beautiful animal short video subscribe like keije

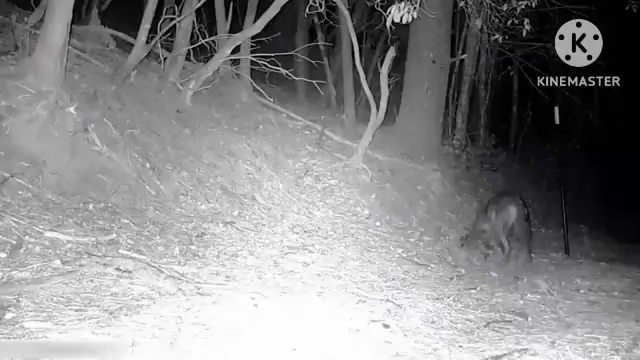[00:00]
camera flashes that Coyote is spooked and runs off, only to return and start rubbing his body against the grass right next to the opossum. Is the opossum dead or in thanatosis? Your guess is as good as mine. This opossum stands its ground against an invasive coyote.
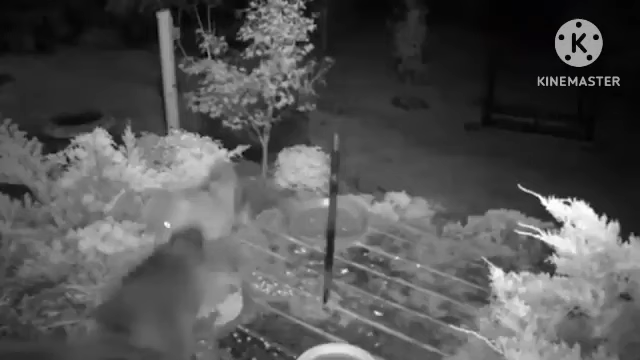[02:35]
For instance, the 3 raccoons attacking the coyote was surprising.